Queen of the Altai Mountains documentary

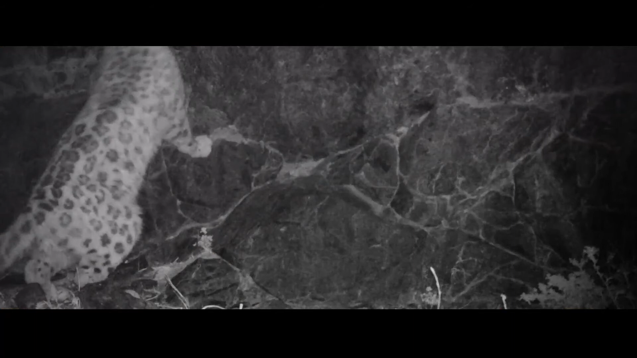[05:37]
Even as they hunt during the night time they leave scent marks.
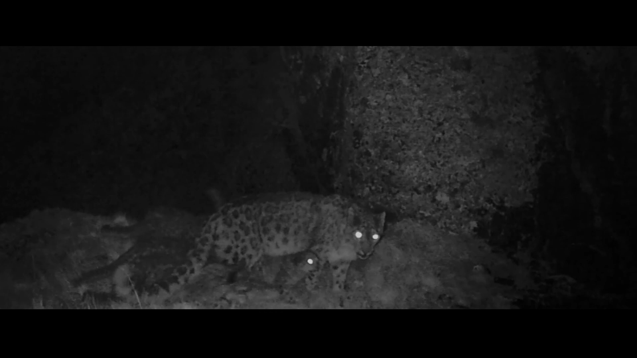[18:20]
the mother frequently looks back at her cubs to check whether any of them are left behind or lost.
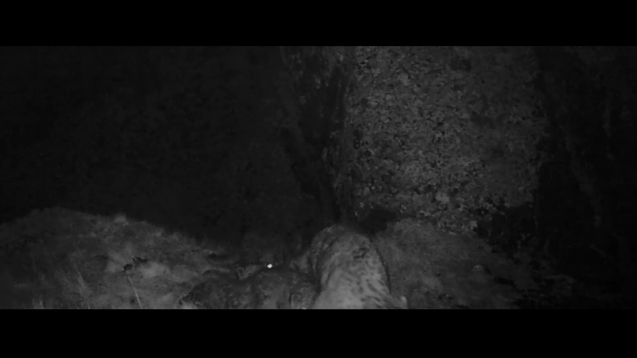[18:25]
She also teaches them to hunt and find food.